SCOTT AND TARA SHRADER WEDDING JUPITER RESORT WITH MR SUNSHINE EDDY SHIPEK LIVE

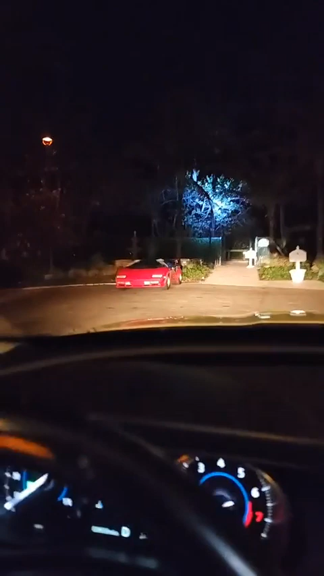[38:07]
Oh, the Lambo over there. Lamborghini Countach.
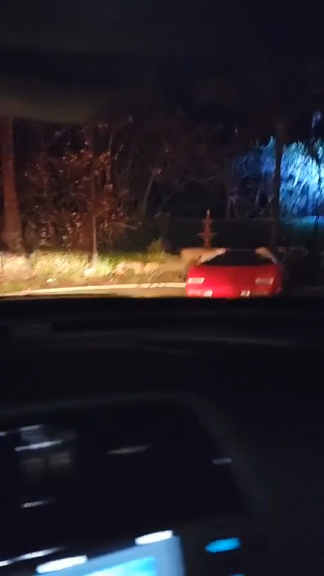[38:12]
Scott Schrader's beautiful ride right there.
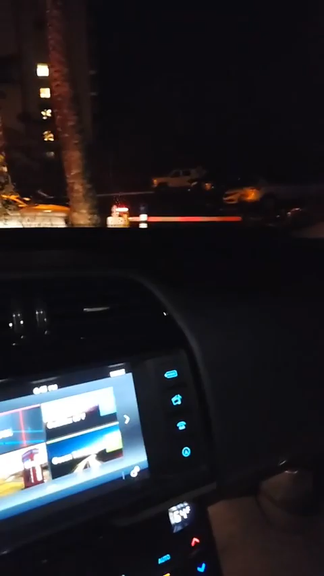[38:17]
Now, you know, we got big Rolls Royce. We got everything down here. This is how Mr. Sunshine comes to Jupiter Island. All right?